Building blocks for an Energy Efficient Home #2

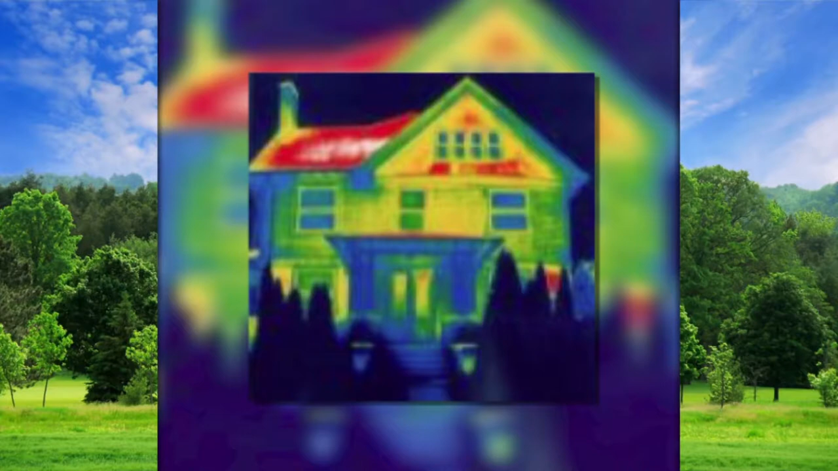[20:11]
Looks like someone might be up and having tea in the kitchen. You can see that there's a lot of redness there. Also, you can see the shortcomings of these windows. Usually when you line up a whole bunch of windows right next to each other, bad things happen. Leaking a bunch of heat. And obviously this house is in woeful need of additional attic insulation.